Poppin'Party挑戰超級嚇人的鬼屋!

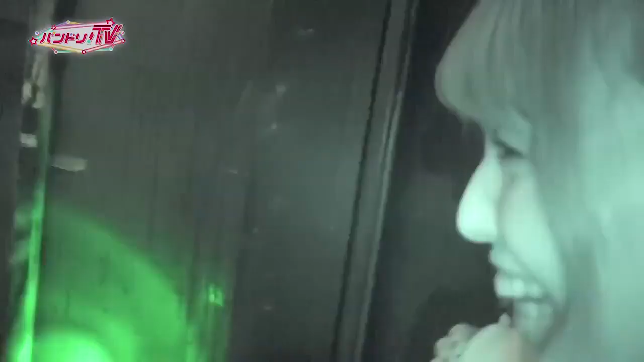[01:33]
すごい、うっちゃくるやぁー。手ある、手ある、手ある、そこ。
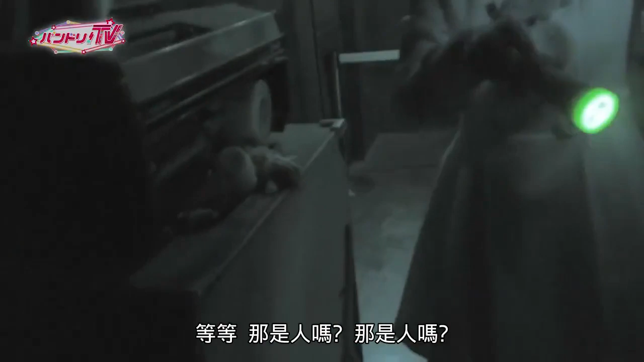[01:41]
めっかんがちゃんあれ。まって、それ人じゃない?人じゃないね。本物じゃないですか。無理、無理、無理、無理。無理、隠れてる。待て、うぅーん。すげーじゃん、ここ。
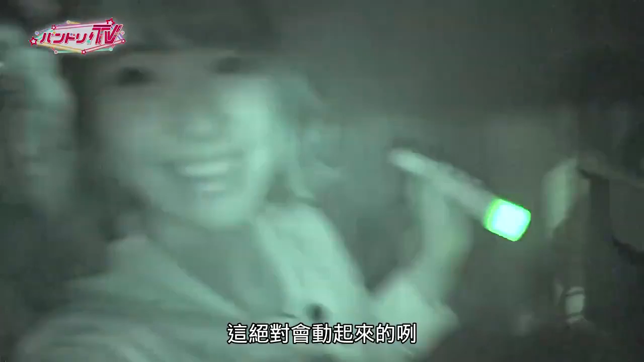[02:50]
なんか音がするこれ絶対動くんやや
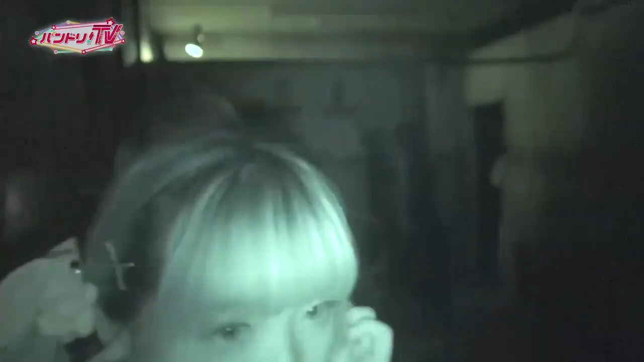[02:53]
早いこう早いこうや早い走る走って抜けよう走り出そう
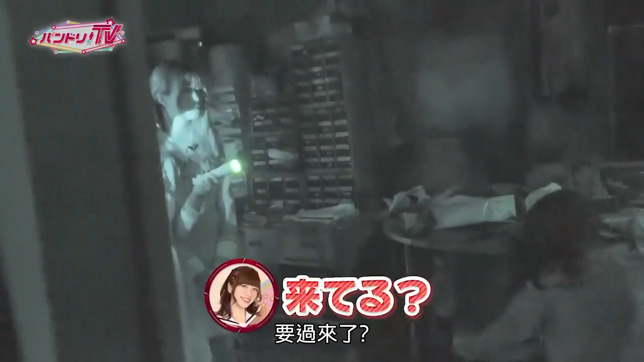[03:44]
来てるってこと?来てるんちゃう?こっちに近づいてきてるってこと?